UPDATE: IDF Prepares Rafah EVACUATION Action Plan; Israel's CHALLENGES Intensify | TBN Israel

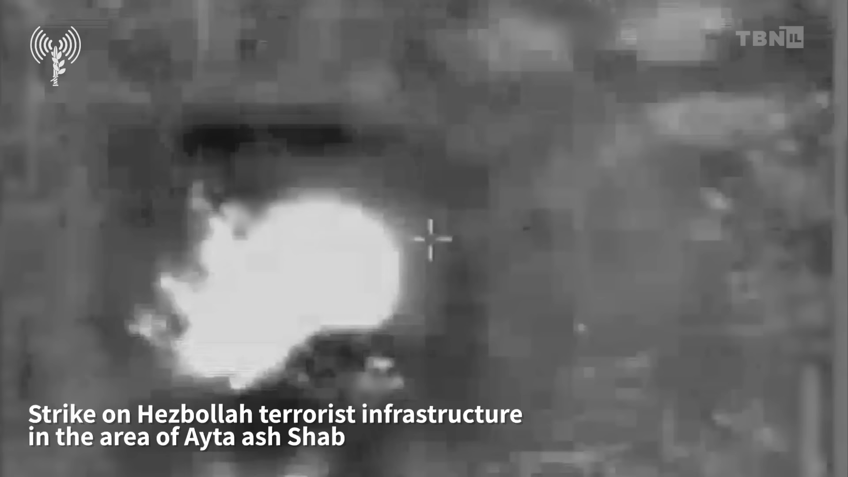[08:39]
Israeli aircrafts have attacked Hezbollah's military positions in the area of
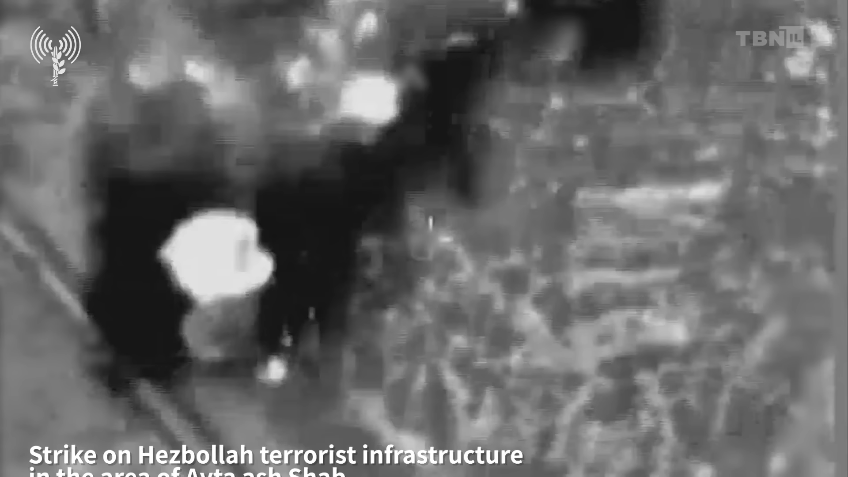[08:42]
Aita El Shaib in
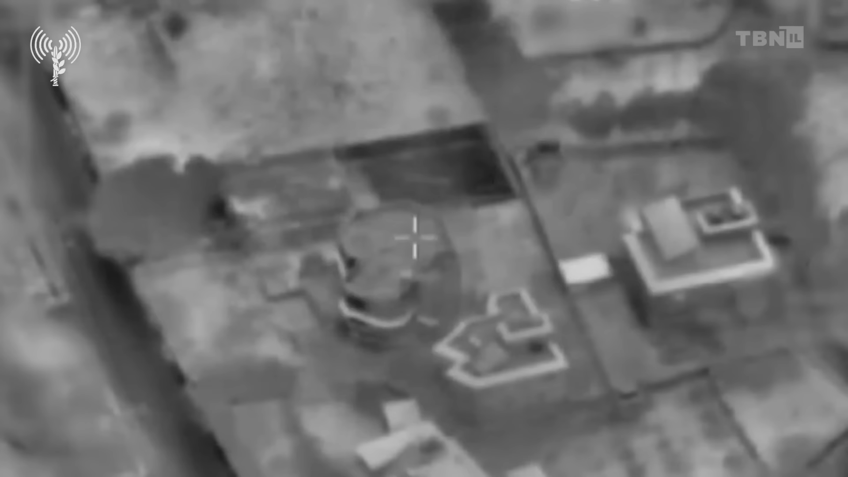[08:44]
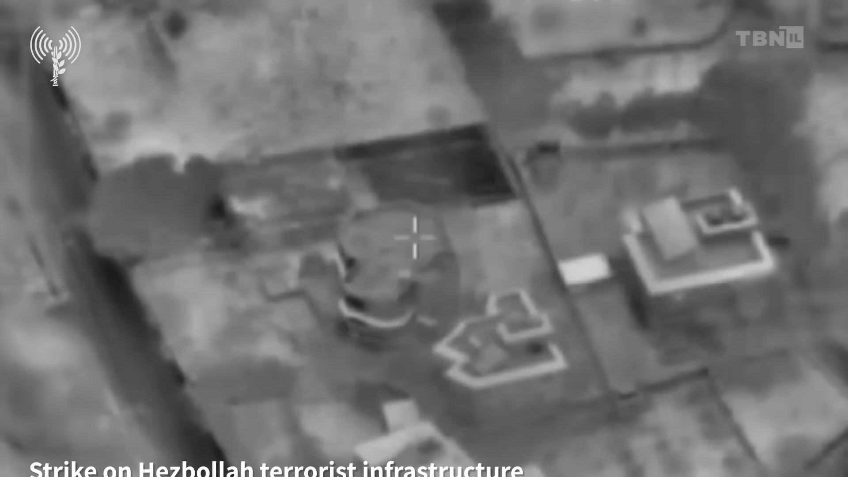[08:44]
southern Lebanon as well as rocket launching sites in the Kohava area,
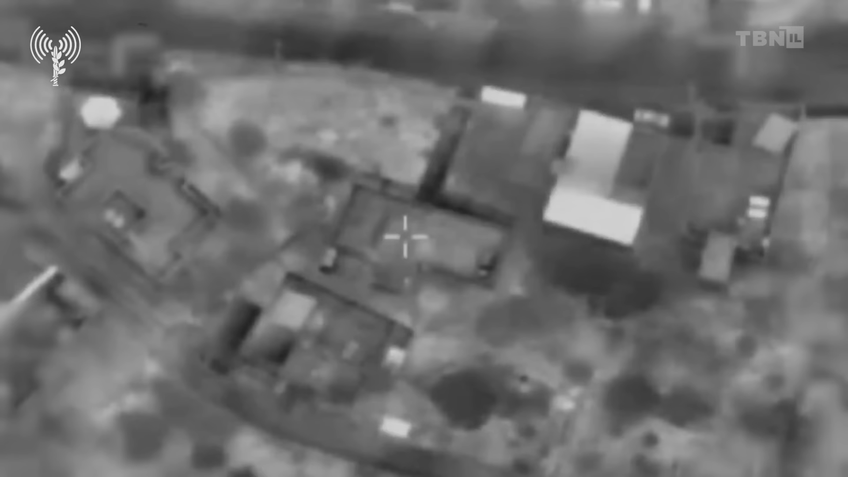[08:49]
which was the source of rocket fire into Israel's Golan Heights over recent days.
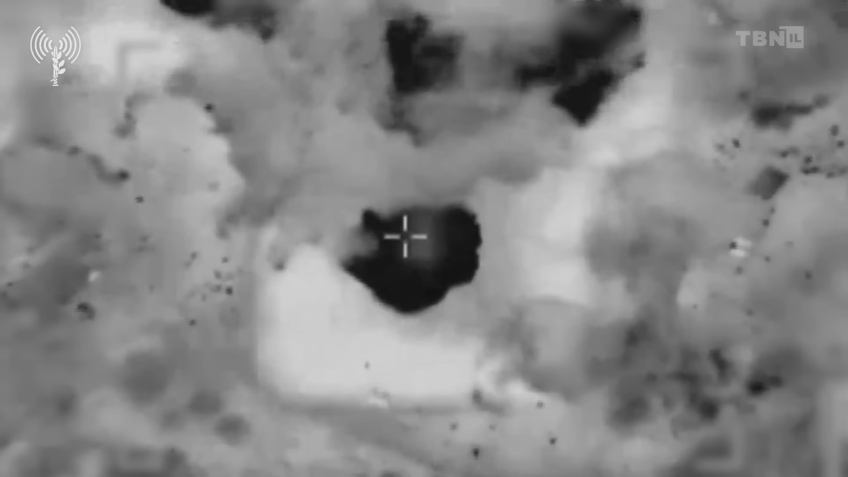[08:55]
An IDF tank also attacked a Hezbollah position in Kfar Kila to break up an imminent